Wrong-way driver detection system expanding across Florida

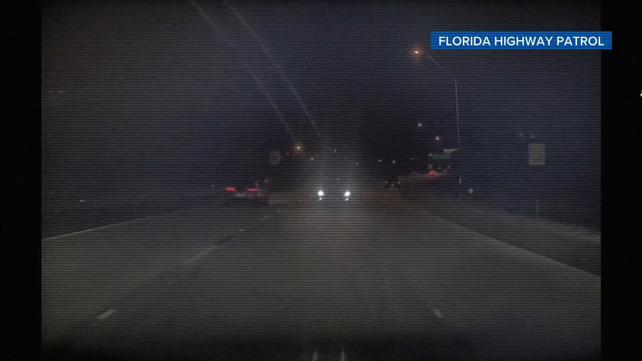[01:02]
Some of them deadly, like this crash that killed Tampa Police Officer Jesse Madsen in the line of duty as he tried to protect other drivers.